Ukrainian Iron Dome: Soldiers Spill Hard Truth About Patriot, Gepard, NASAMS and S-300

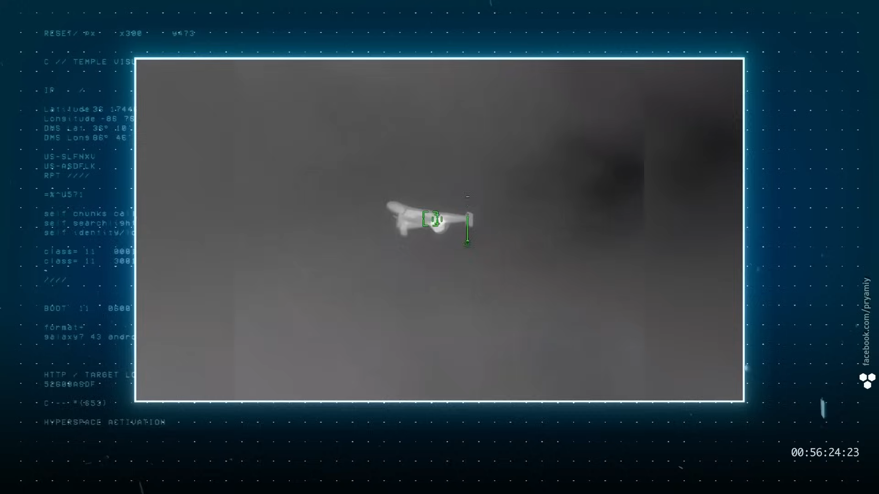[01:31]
when the enemy launches different types of missiles alongside kamikaze drones, forcing air defenses to operate at their absolute limit.
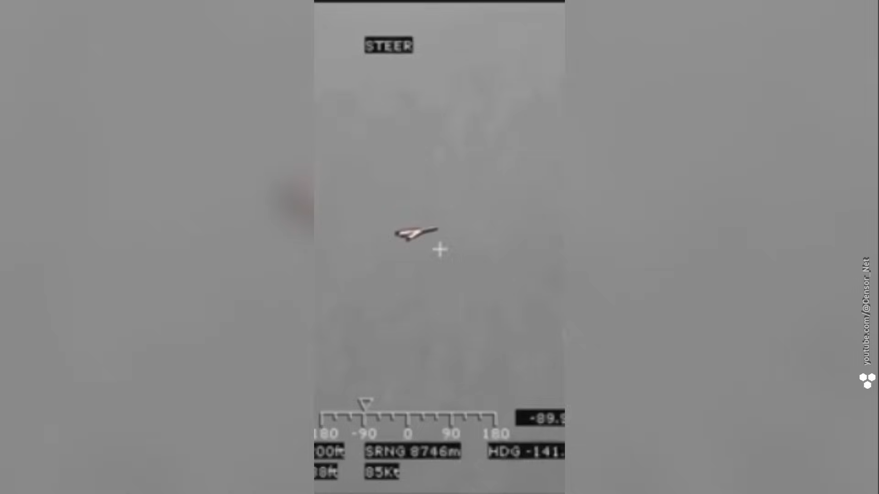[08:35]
Fine. Send helicopters into the sky and shoot down Shahids with machine guns. Yes, you've probably seen the videos.
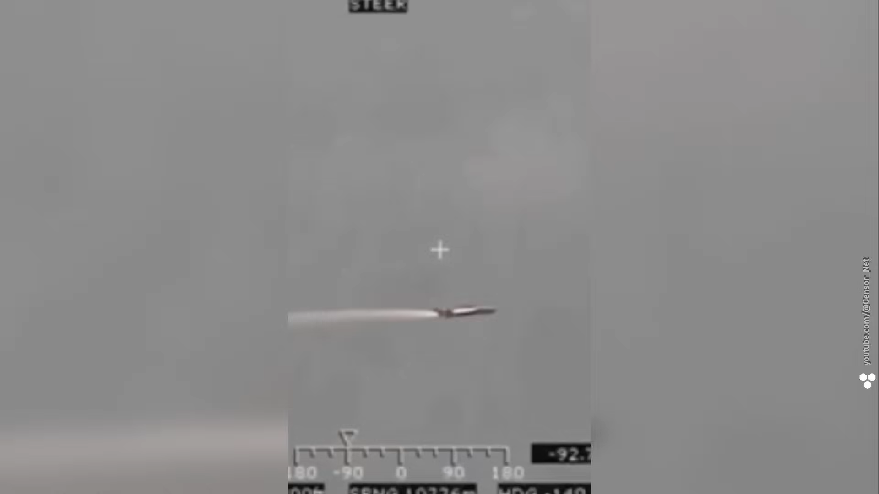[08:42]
Looks like something out of Hollywood, except it's all happening in real life.